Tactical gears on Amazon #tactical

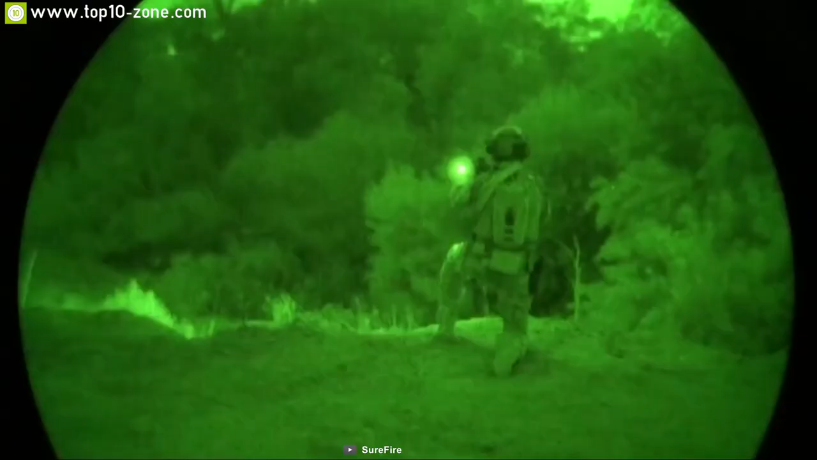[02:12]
The virtually indestructible ultra high output LED of Scout Light generates 1000
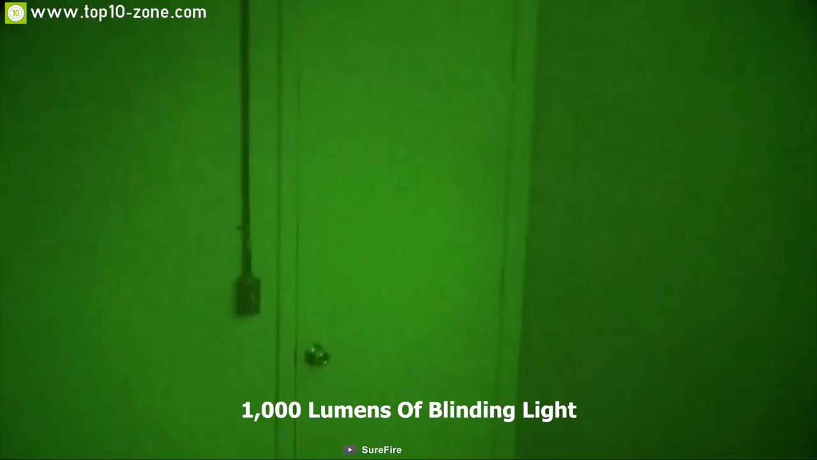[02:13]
lumens of blinding light enabling fill up any area with brightness instantly.
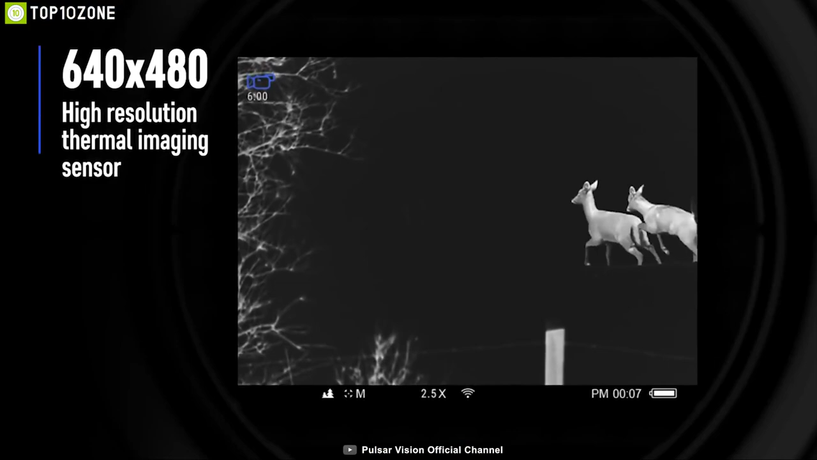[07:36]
field of view in 640x48 resolution so that you have razor-sharp images every time.
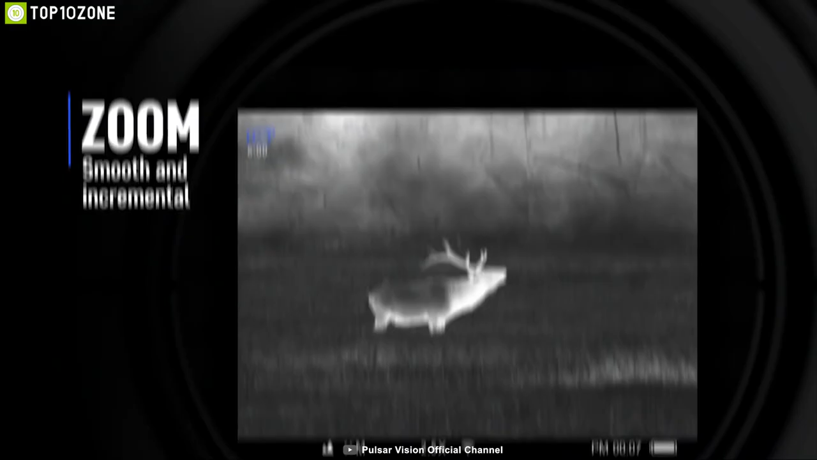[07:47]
The Accolade can detect remote hot objects in complete darkness up to 1.8 km and comes with two zoom modes for an optimal balance between zoom and the field of view.
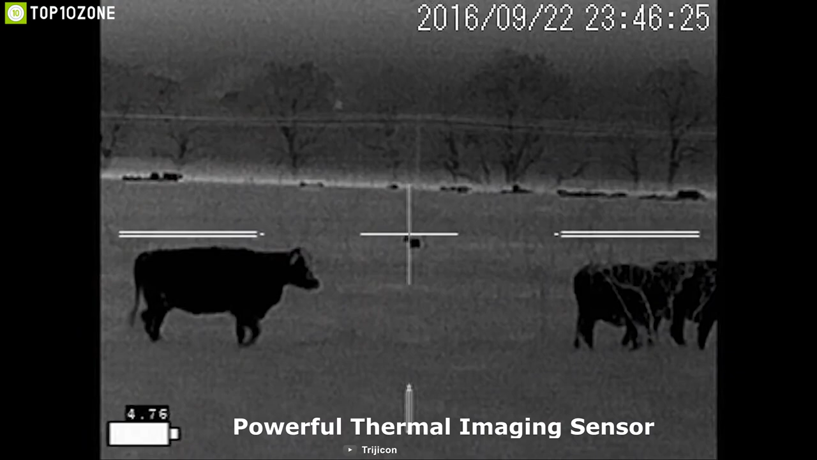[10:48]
It comes with a powerful thermal imaging sensor with razor sharp images for your eyes in 640x480 resolution even in the darkest situation.